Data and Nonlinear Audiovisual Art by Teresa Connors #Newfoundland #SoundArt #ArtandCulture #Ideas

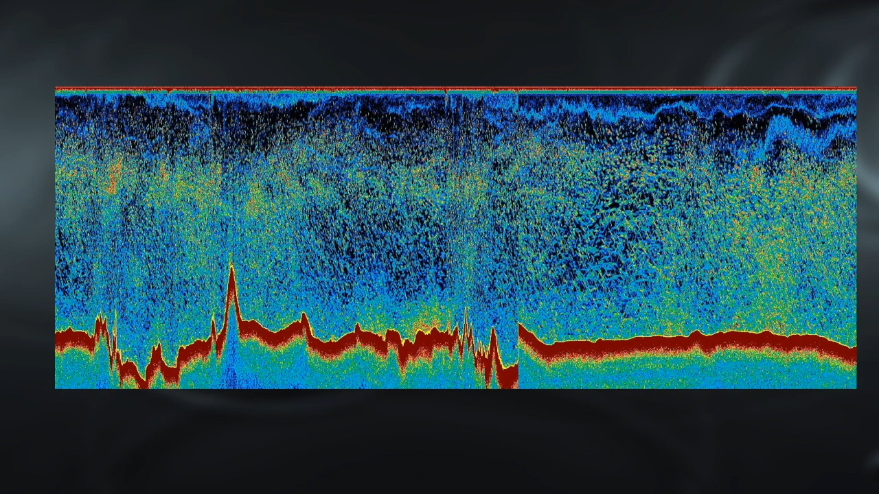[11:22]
These echographs show the movement of marine bodies over a certain course of time.
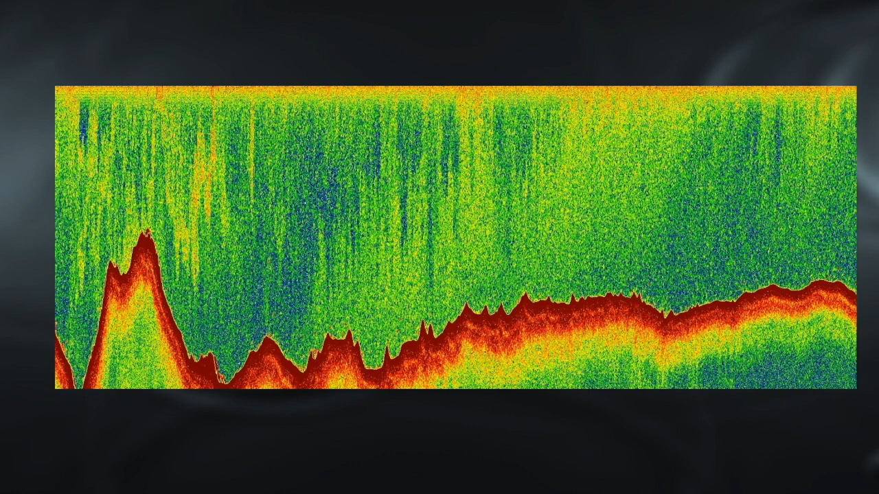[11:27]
Using the program Yonex, these graphs were sonified as MIDI triggering devices,